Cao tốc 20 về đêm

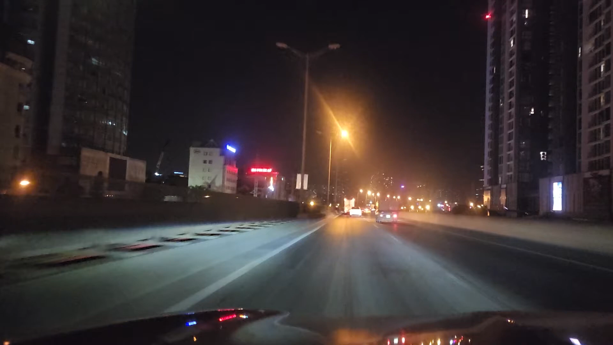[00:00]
quay cái tuyến đường cao tốc 20 tiếp theo nha mọi người. Trùng trùng đẹp đẹp nha cao tầng luôn mọi người.